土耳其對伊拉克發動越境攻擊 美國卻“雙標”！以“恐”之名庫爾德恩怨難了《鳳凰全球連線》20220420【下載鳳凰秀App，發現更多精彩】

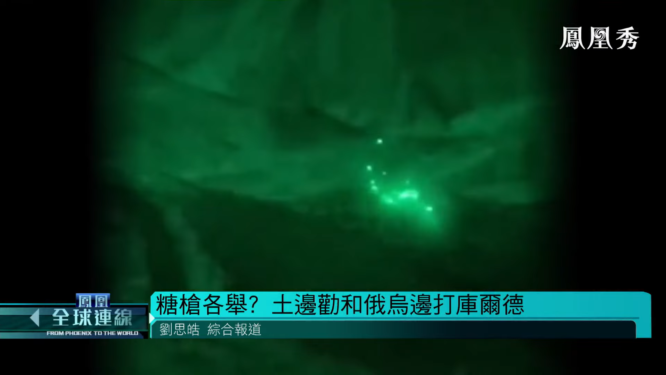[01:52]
18号土耳其国防部长阿卡尔表示土耳其军队当天凌晨动用战机直升机 无人机地面火炮和特种部